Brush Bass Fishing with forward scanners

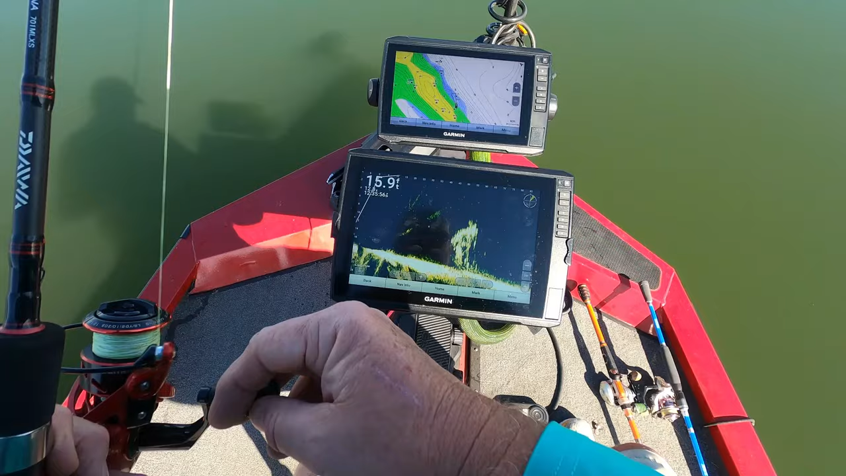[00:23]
Come on up and grab him. We're going through that old brush now. Oh, I felt him bump. Look at him scatter. Oh, look at him scatter. They scattered, boy. Yeah, that tells me there. That's probably just white bass.
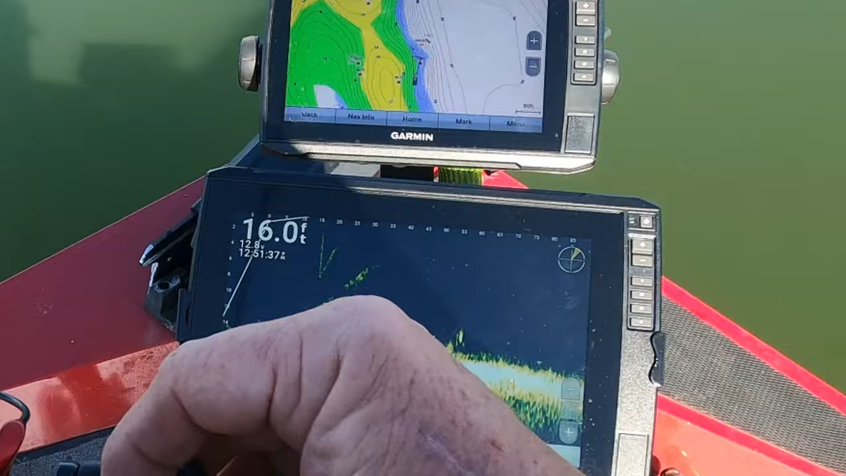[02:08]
There's my nigger rig going down on them. Come on.
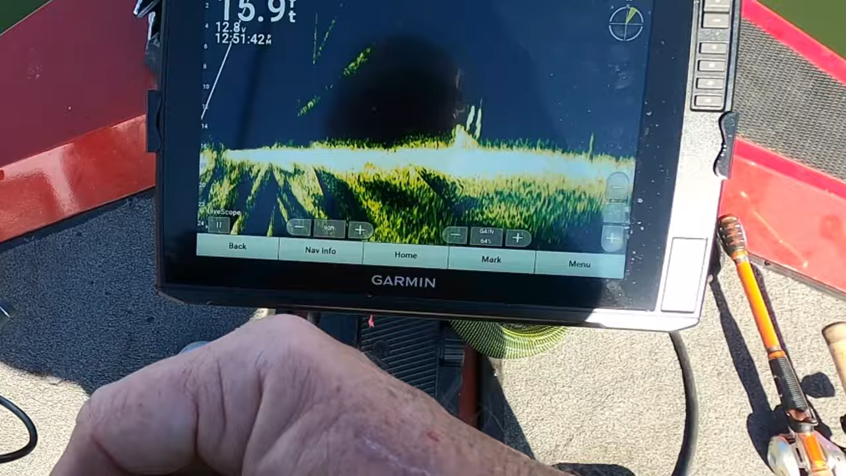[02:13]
They going up to it. Come on. Oh, he's on it. Yeah, there you go. He grabbed it, buddy.
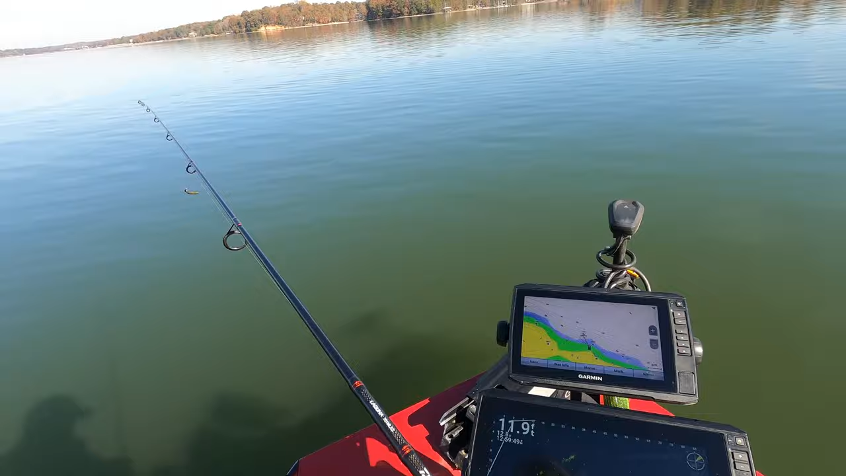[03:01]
You know, throwing in these brush piles, crappie, bass, catfish, using a Ned Rig, you don't know what you're going to get. Alright, so I got that brush pile right out in front of me.
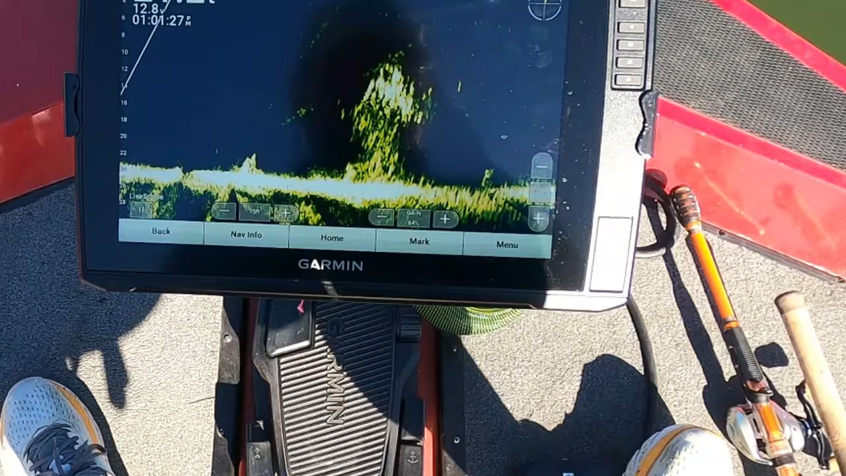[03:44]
And I'm working it across that brush. Just working it across the brush. Yeah, I got some running over there to it. Ooh, we're scattering them, boys.
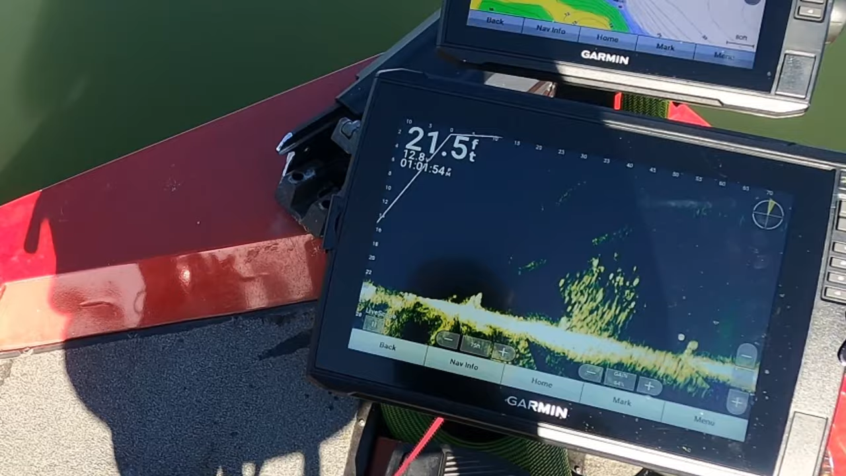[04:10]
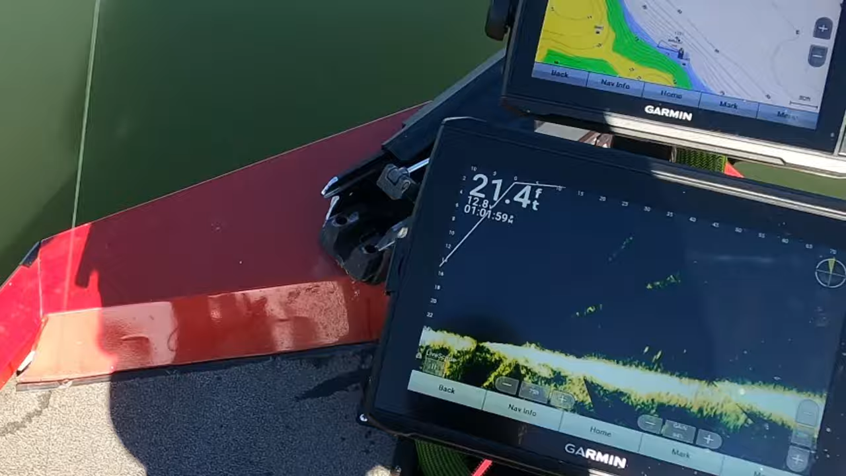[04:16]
On screen: depth 21.4 ft
There we go. There he is. Ooh, Lordy. He ain't no biggie. Well, hey, we're catching fish. That's all that matters. All right. And they're all about the same size.
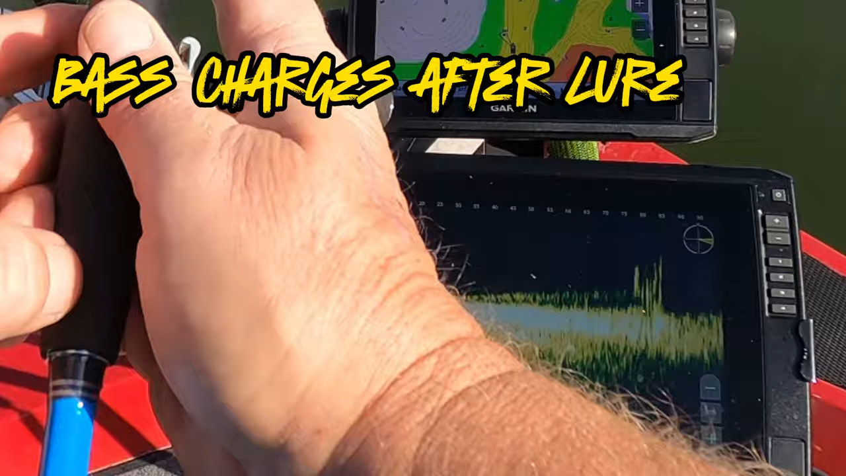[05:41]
There you go. You want up? Oh, they going up. Oh, there you go. That's what I wanted right there, buddy. Ooh, there's a whole bunch of them out there. Let's lock this boy right down right here.